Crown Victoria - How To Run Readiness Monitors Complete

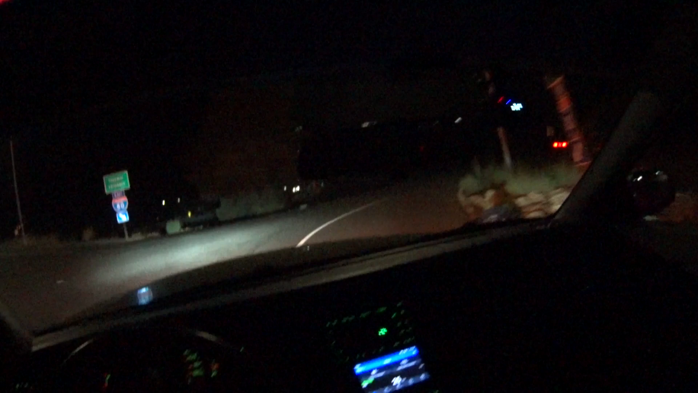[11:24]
Freeway on-ramp All right, he's probably happy as a clam now that I'm not in front of him no more All right giddy-up 56 miles per hour here we go